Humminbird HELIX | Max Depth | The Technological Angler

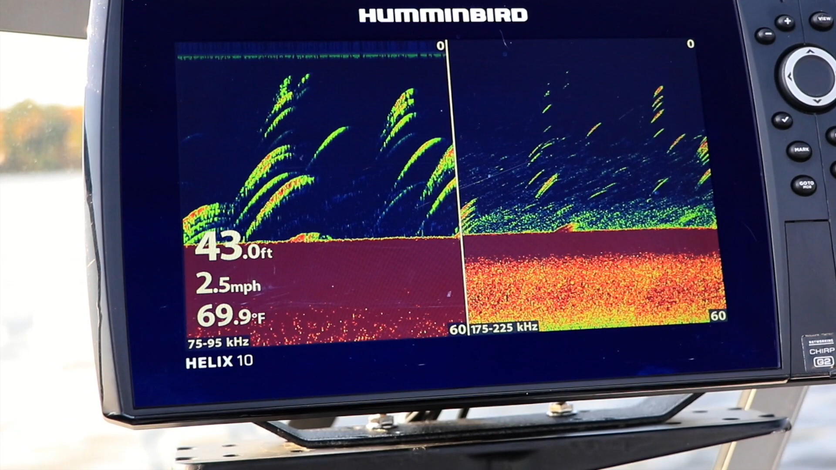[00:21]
On screen: depth 43.0 ft, water 69.9°F, speed 2.5 mph
If you change Max Depth to some other particular depth, your Helix won't look below that depth for the bottom.
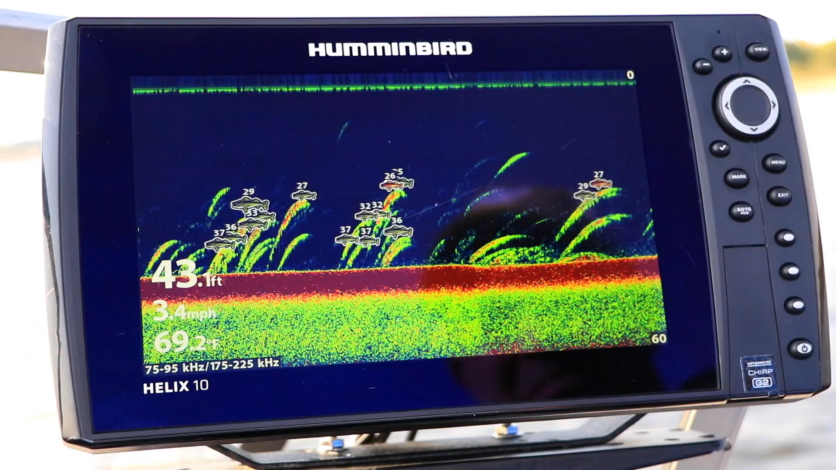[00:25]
On screen: depth 43.1 ft, water 69.2°F, speed 3.4 mph
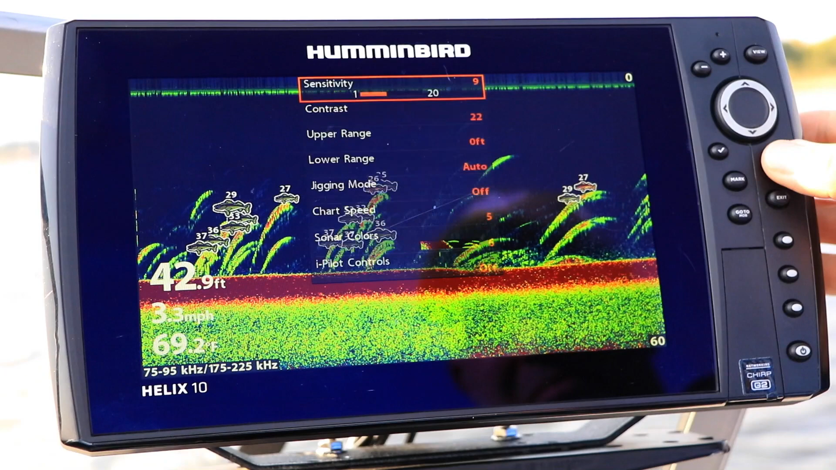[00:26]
On screen: depth 42.9 ft, water 69.2°F, speed 3.3 mph
Under the Sonar menu tab, select Max Depth using the up and down arrow keys.
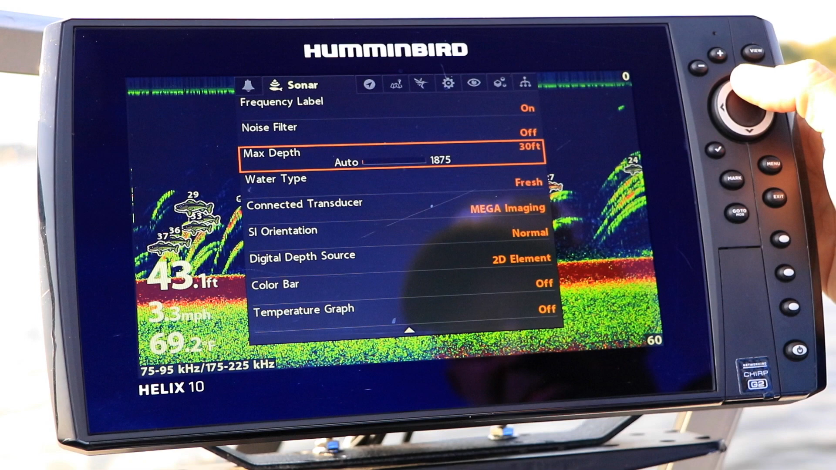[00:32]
On screen: depth 43.1 ft, water 69.2°F, speed 3.3 mph
Then, adjust your Max Depth using the left and right arrow keys. One way to speed up acquisition of the bottom with 2D sonar
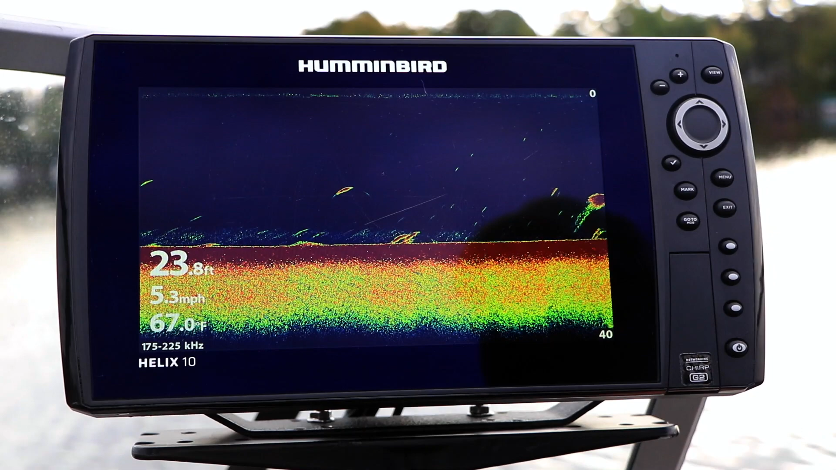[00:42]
On screen: depth 23.8 ft, water 67.0°F, speed 5.3 mph
is to adjust Max Depth to match the maximum depth of your body of water.
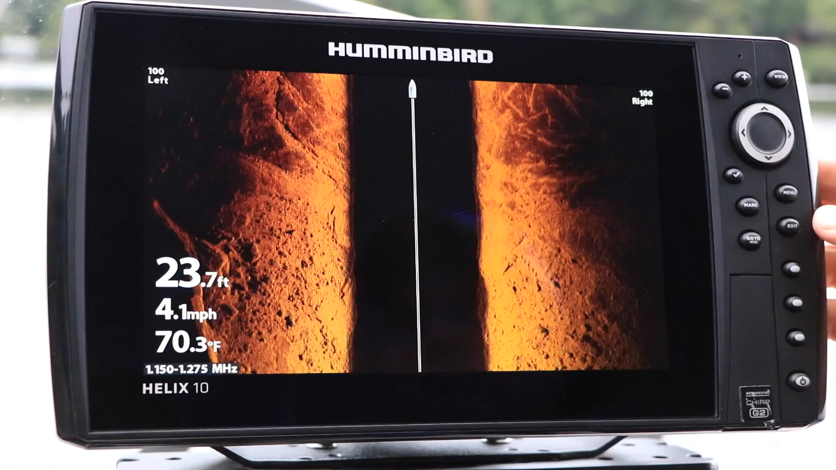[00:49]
On screen: depth 23.7 ft, water 70.3°F, speed 4.1 mph
Keep in mind, however,
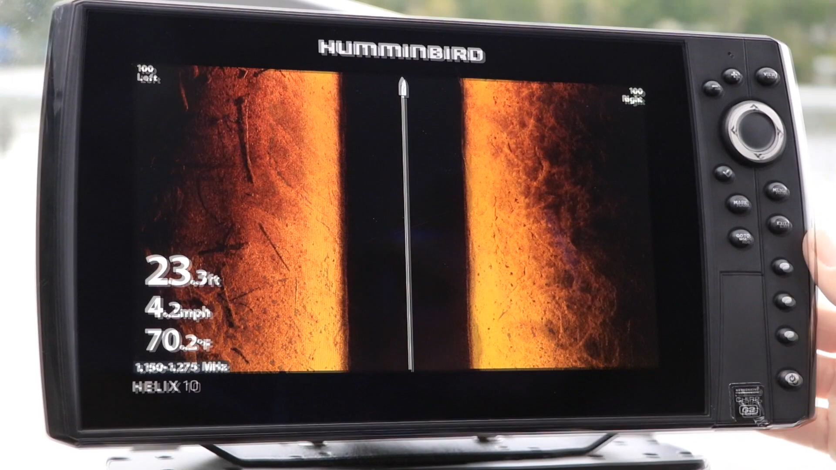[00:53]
On screen: depth 23.3 ft, water 70.2°F, speed 4.2 mph
that Helix side imaging units will use the side imaging range as their maximum depth, if the side imaging range is larger than the Max Depth setting.